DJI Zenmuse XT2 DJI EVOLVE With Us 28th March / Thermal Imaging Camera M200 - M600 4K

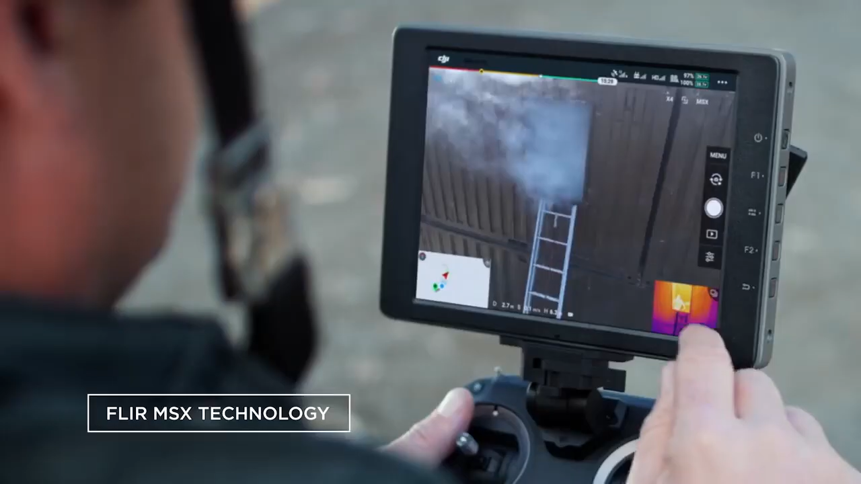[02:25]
isotherm controls letting you overlay visual data on top of thermal imagery and
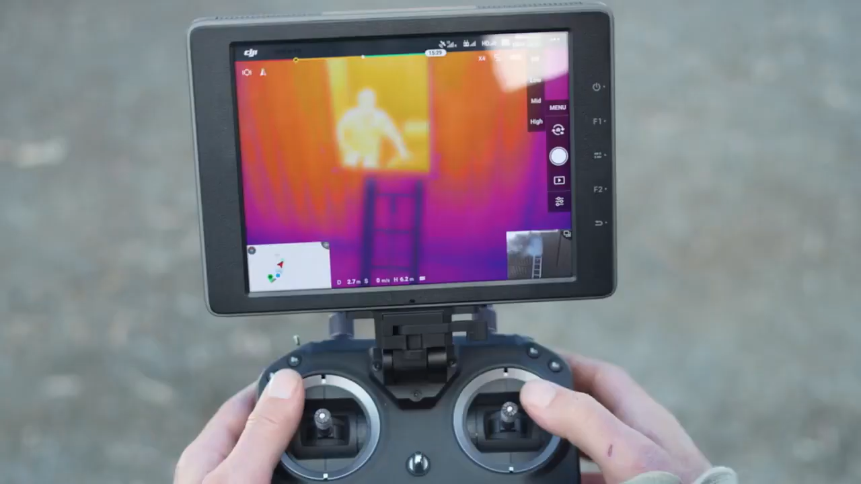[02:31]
fine-tune your real-time view it's very important for us to be able to confirm quickly what we're seeing on the thermal view
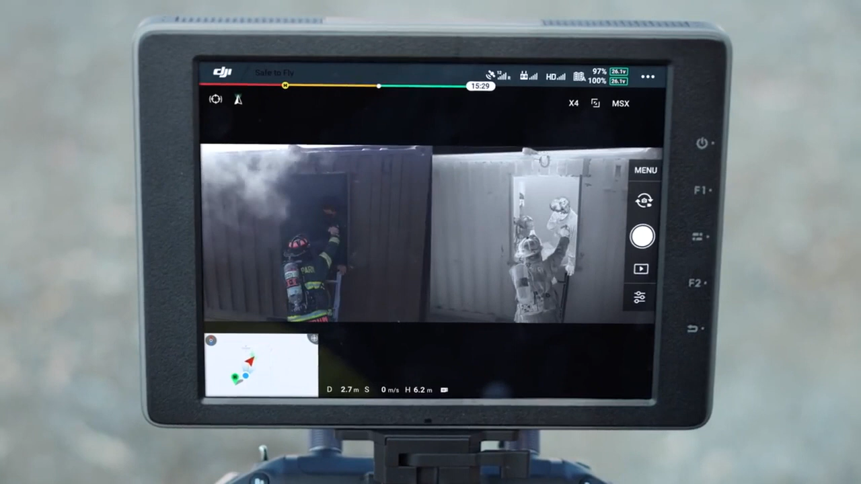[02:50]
maintain safety in challenging flight scenarios
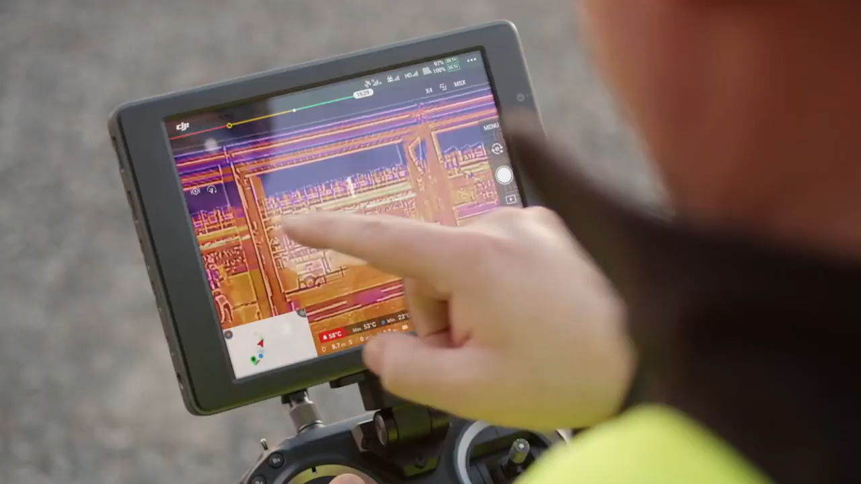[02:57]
the X-T2 automatically locks on to the highest temperature within the frame with heat
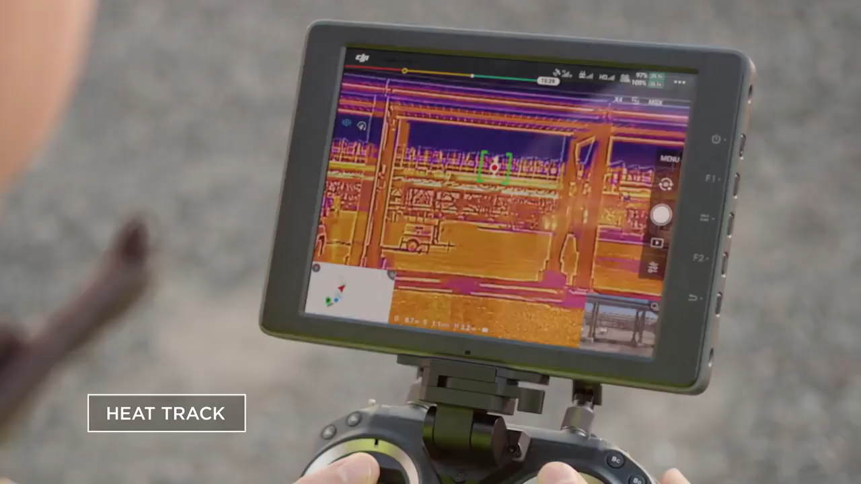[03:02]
track or any desired object with quick track giving you the freedom to focus on the mission at hand
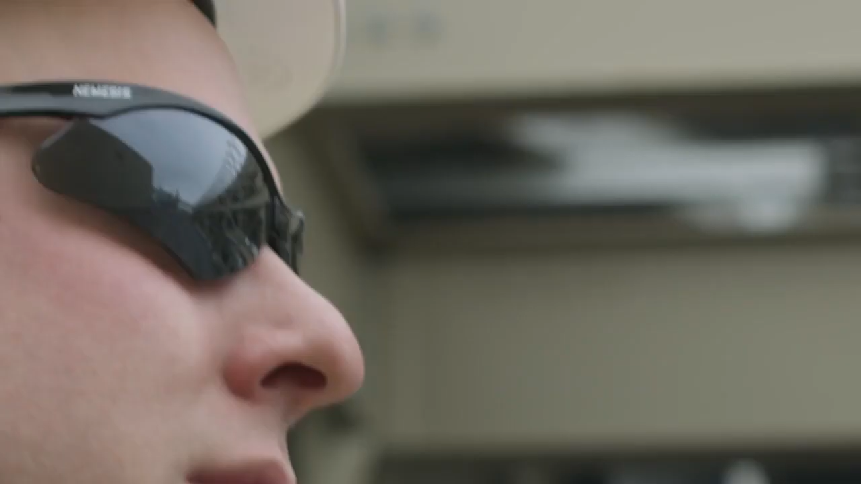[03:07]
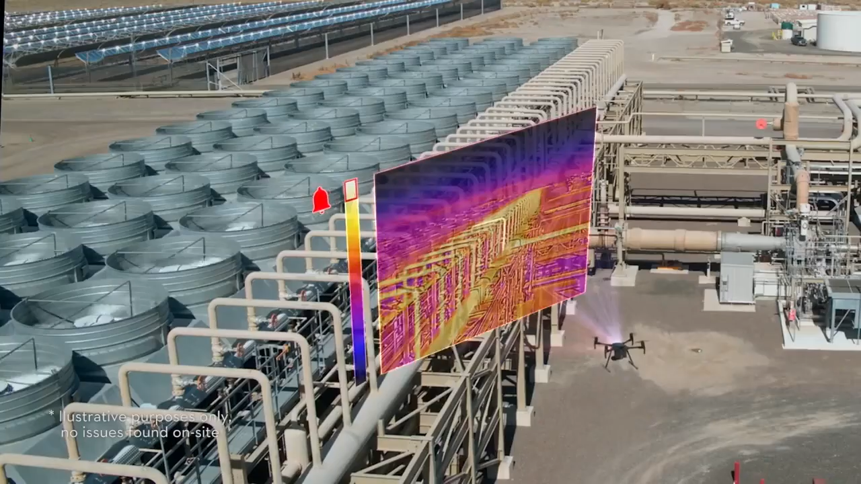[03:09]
immediately identify what's important with temp alarm
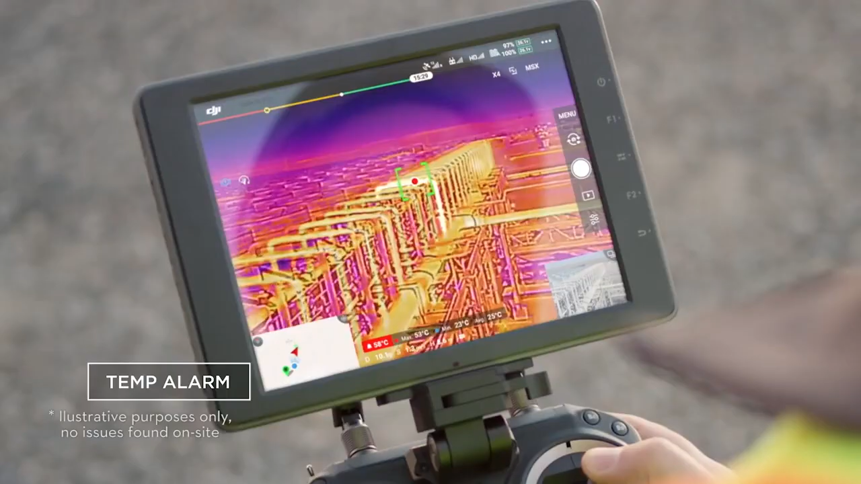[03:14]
alerting you of any objects exceeding a set temperature
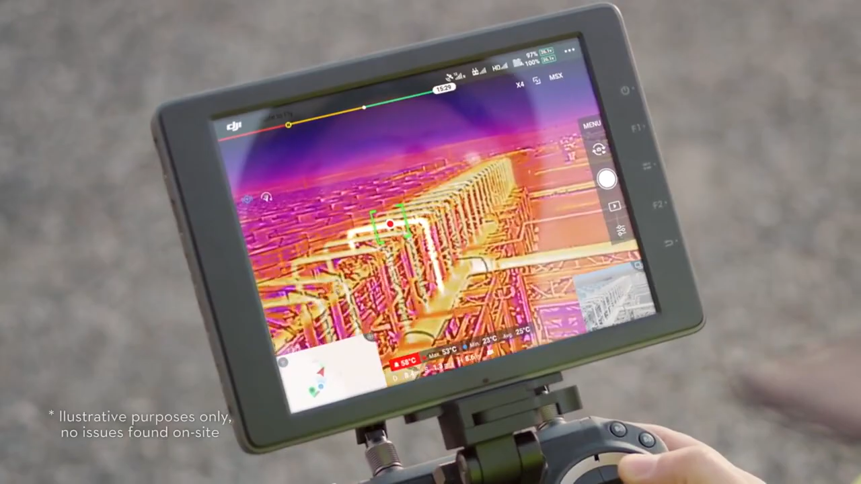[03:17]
limit when inspecting our equipment it's important that we identify overheating components prior to failure
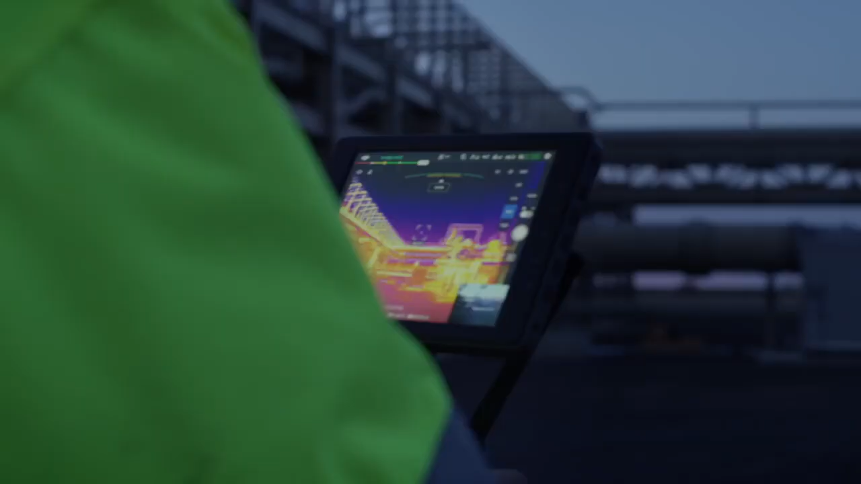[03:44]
pilots can see in low-light conditions and fly confidently despite a strong breeze or light rain